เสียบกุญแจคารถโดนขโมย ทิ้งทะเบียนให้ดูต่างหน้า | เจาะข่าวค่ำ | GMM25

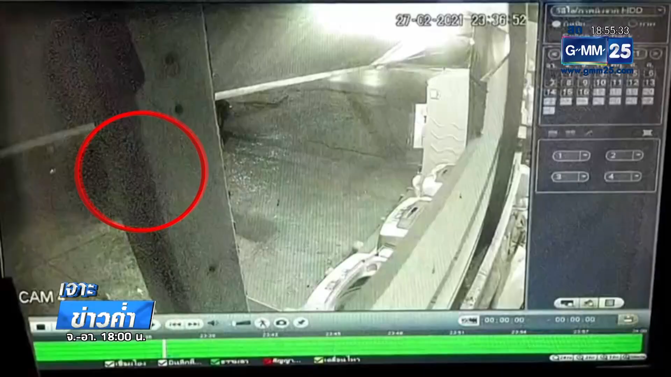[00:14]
ะอันนี้นะคะ ภาพจากล้องวงจรปิดมันเห็นหน้าไม่ชาร์จใส่หมวกกันนอกแต่ก็พอจะรู้แหละว่าใครอ่ะนะคะเพราะว่าเจ้าของรถบอกคุ้นหน้าคุ้นตากันดีอันนี้มีอีกมุมนึงให้เห็นนะ